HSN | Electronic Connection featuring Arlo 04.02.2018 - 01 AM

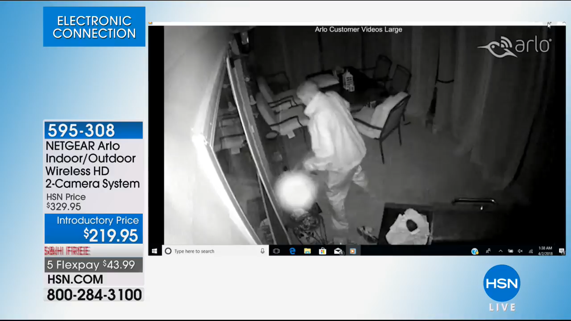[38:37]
The one before. But people trying to break in, people stealing packages,
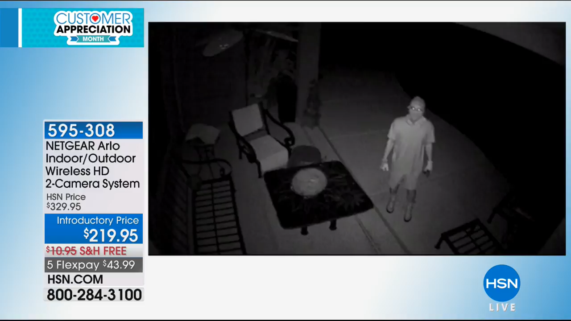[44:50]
You can't see those guys, but Arlo sees them, and Arlo starts recording. These are the videos that we're talking about that are sent right into your phone, and every single one of these guys was caught. Now, this story right here, there's a lady inside.
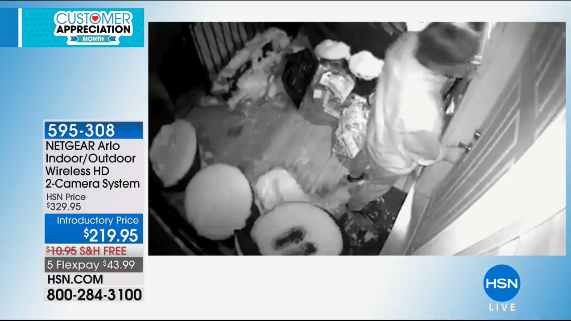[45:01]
She's trying to sleep, and there's someone trying to get in her front door. You could go on your phone and see what's going on, and then obviously you would call the police. He didn't look like he knew he was trying to get in that front door.
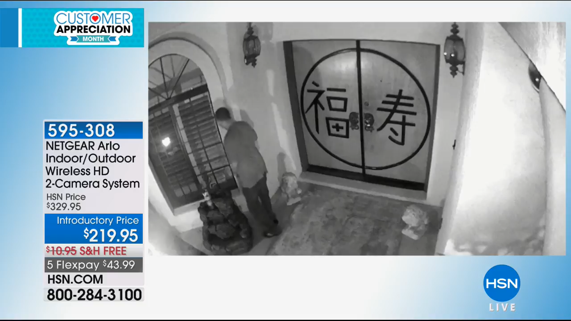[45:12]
He looks like he's had a little too much to drink. He's like, this is my house, right? Yep, and this guy right here is trying to break into a Chinese restaurant. This right here, you know those side door garages?
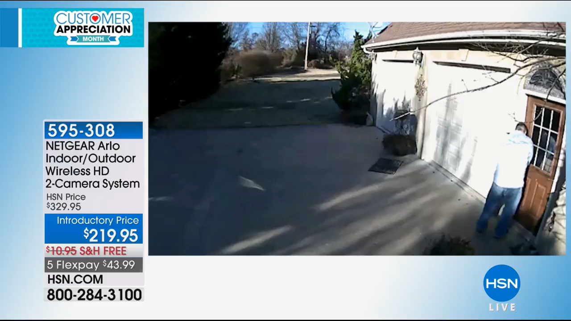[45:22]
You need a camera watching them. Oh, right. We saw, so this guy looks at the camera and turns around. A front porch. Right there, again, a lot of cars being broken into.
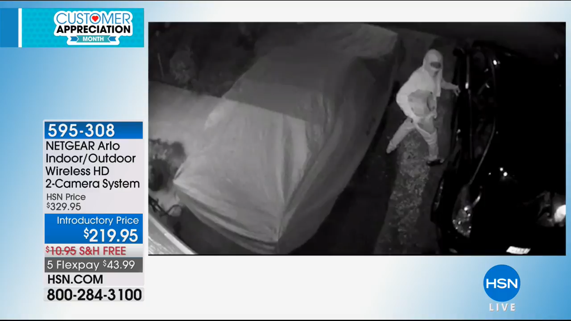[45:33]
Oh, that's just so common now. Yes. Are you on that app, the neighborhood app? Yes. If you guys are on that, it's like, it seems every day someone is saying, did anybody see anything about this car or my house?
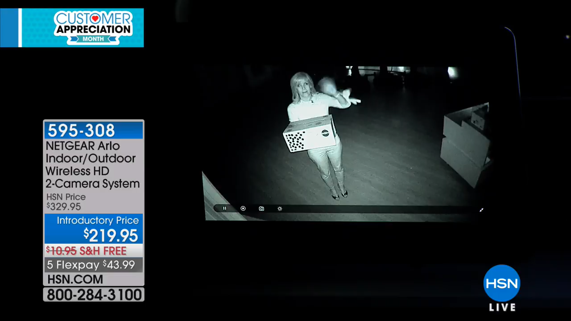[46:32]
I was looking the wrong way. I was like, there, okay. There you are. So here I am. This is the night vision. So even though it's pitch black in our studio and I can't see anything, I can't even see the box, but hopefully you can see there's writing on the box. So maybe if it's the bad guy, maybe they've got a logo on the shirt or their hat or a tattoo, you would be able to recognize them. Yeah. You could take this video and give it to the police. So even at night, in night vision, just like this is called the infrared night vision, it starts recording. So if you have to, you can take this video clip and give it to the police.